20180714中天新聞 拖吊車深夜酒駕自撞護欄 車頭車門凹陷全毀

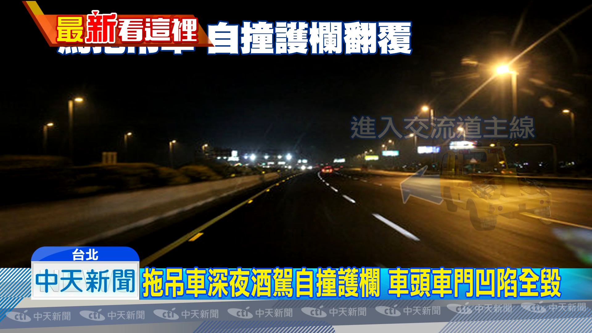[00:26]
一名43岁的无姓拖吊驾驶要到国道一号16公里处拖吊故障车时，一次因为酒驾精神不济，不到300公尺就自撞外侧护栏后弹到内侧护栏，